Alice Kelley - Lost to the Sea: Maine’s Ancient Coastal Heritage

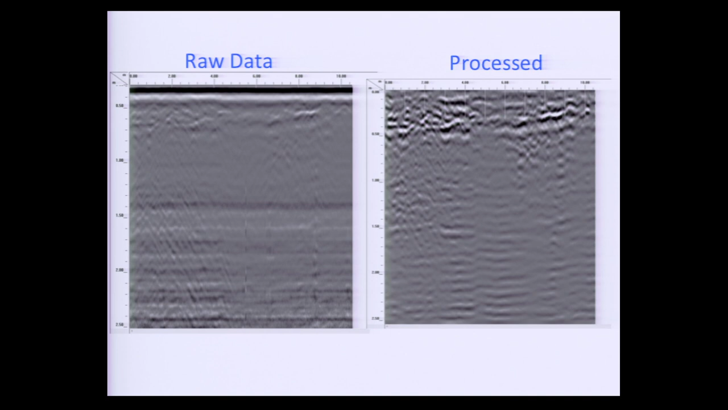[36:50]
we get rid of these bands so that's processing we take that and then after we've picked it so that we can see enough of as much of the information as we can we then introduce topography from topographic surveyed elevations that we've taken along each one of these lines this the the collecting the data in the field is fairly rapid you can collect it at a slow walking
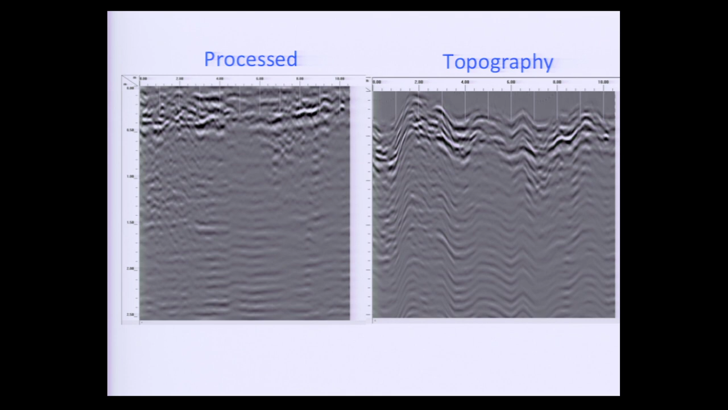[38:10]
the state police and yeah you can get some information but you're you're not going to bring in the backhoe on uh just the basis of that that raw data so you need to do some processing as well so once you've got this processed record what do you do with it
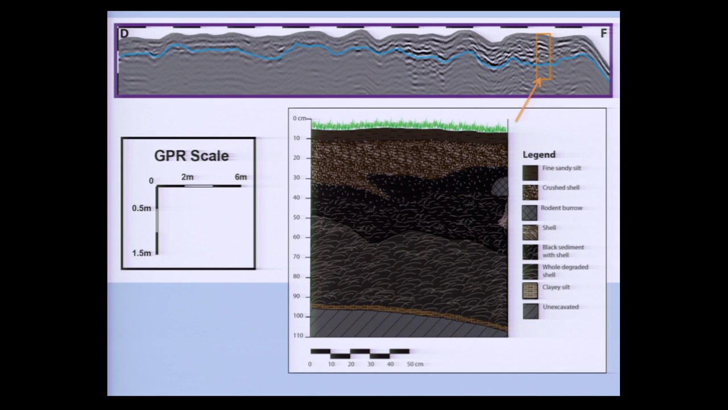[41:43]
identify we can confidently identify um deposits of shell in these shell middens so that we can construct the lateral extent and the thickness of these shell middens this is another one just as an example and i will admit that i'm showing you our very best stuff but this is this is a midden that is on an island um south of here it's a midden that sits almost
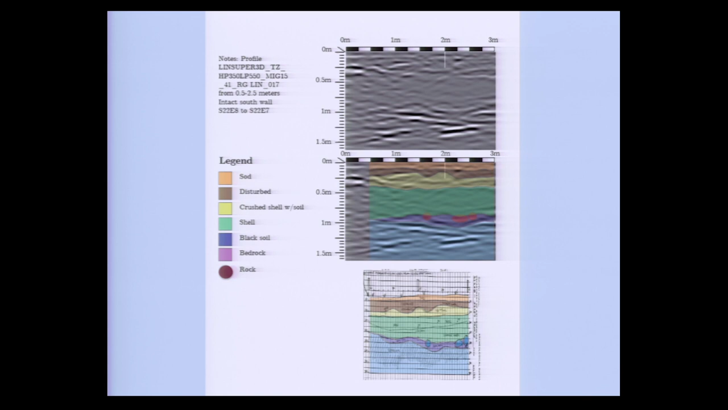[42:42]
have great agreement between these particularly for this shell layers here the shell layers here and so we feel that we can pretty confidently um use this to lay out the the size of the shell midden without having to put a shovel in the ground except for these few places where we have some ground truth so what do we